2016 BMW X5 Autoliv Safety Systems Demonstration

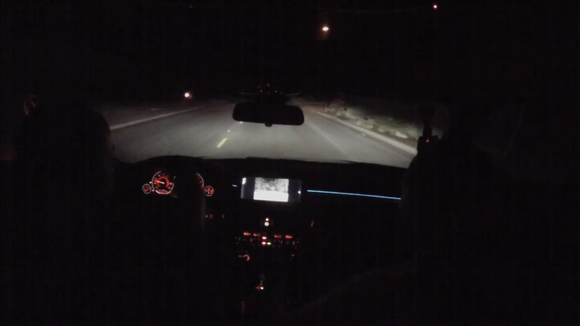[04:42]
It would be, you know, fantastic to be able to have that morning. Mm-hmm. So definitely... Yeah, no, it's clear. It's... Mm-hmm. It's... Bright the road is just when you glance down here as opposed to how dark it is in front of you. It's a deer or... Yeah, this would be great on Ortega. Yeah. Some strange... Strange... Oh, see? There's a person. There's a person. There it is. Oh, my goodness. Oh, my God. God. He's just in the middle of the road. Oh, my goodness.
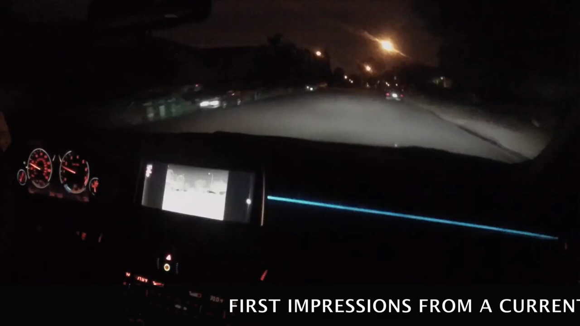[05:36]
Because I don't think BMW... Does BMW have auto-braking in your car? Whoa, look at that. How far that person went away.